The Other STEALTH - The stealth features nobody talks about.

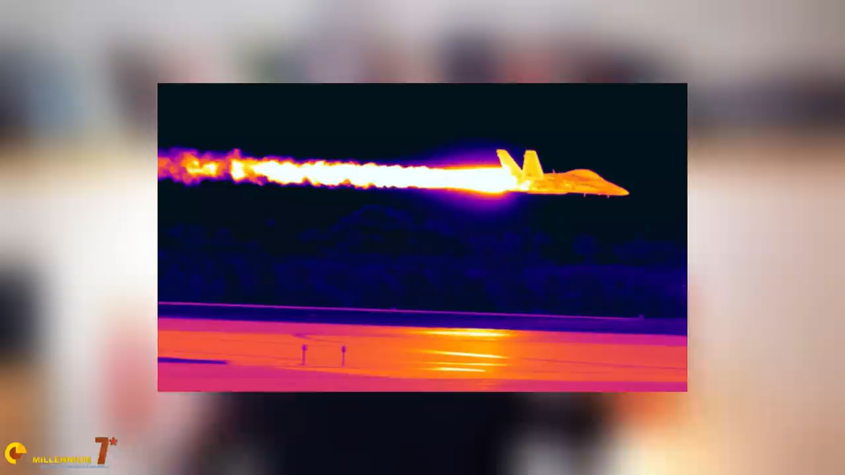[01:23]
It is more useful for detection than visible light because having a longer wavelength,
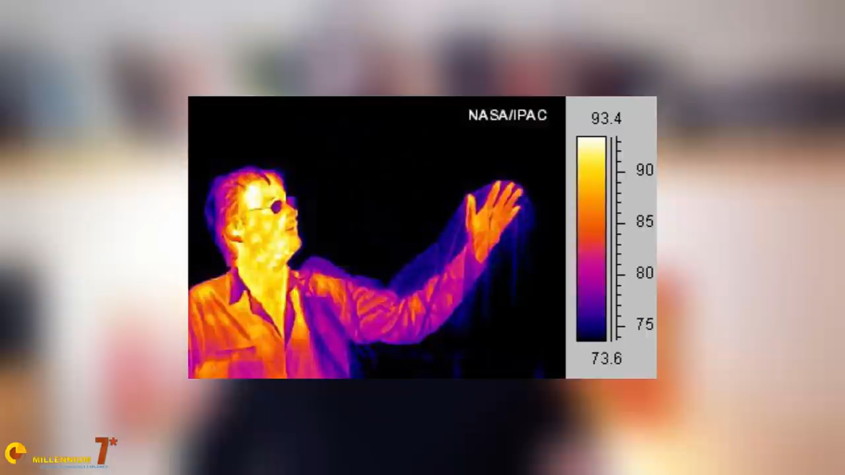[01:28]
it can penetrate clouds and fog better.
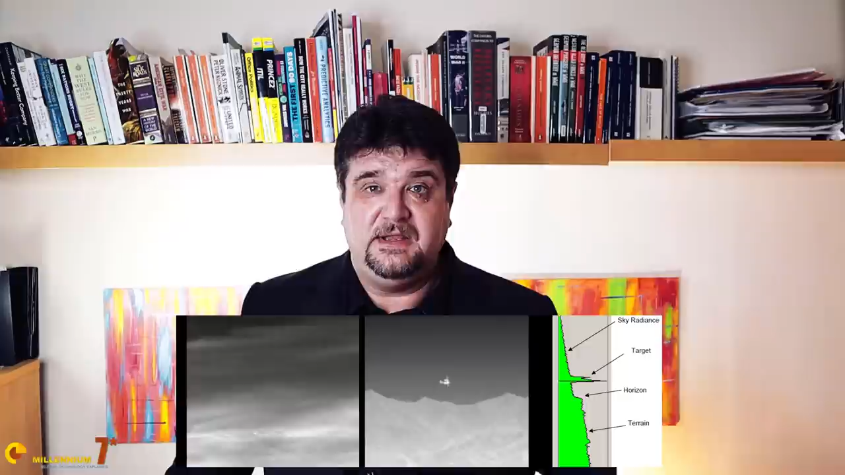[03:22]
emits the radiation or reflects the Earth's illumination. Earths tend to use these frequencies because they are the most effective in penetrating fog and dust.
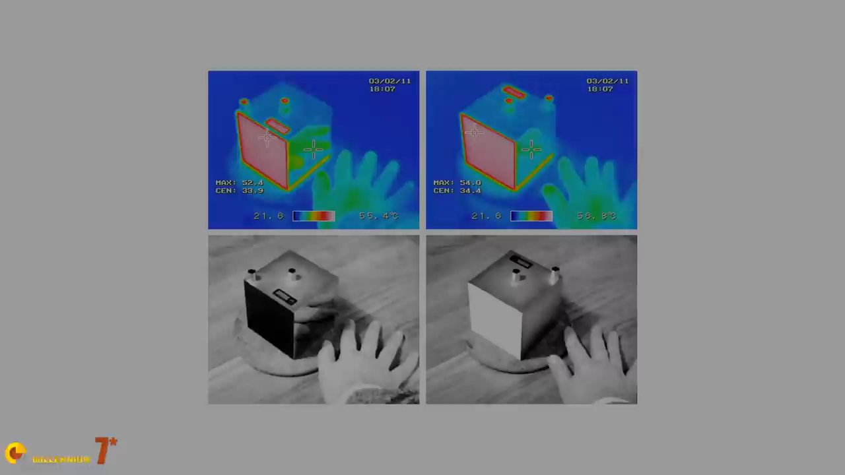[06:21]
At the same temperature, they emit less radiation than, for example, aluminum or the normal aeronatic paints.
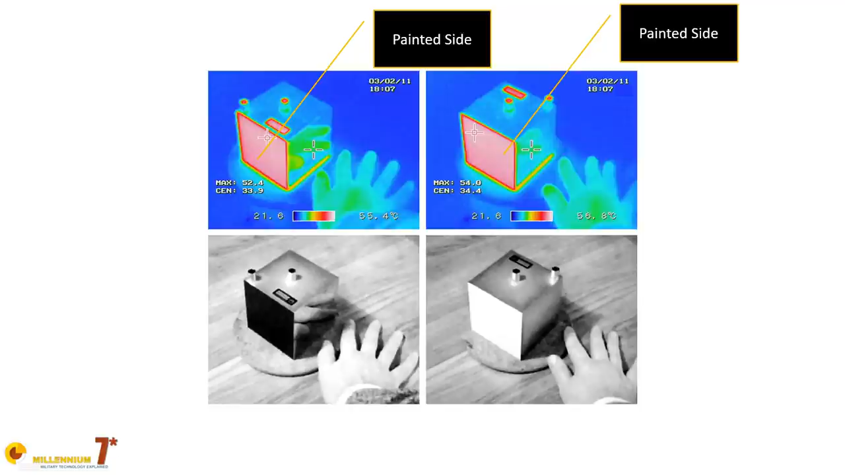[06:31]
Unconfirmed news say that the F-22 and the F-35 coating can reduce the infrared emission in the far infrared of about 50%.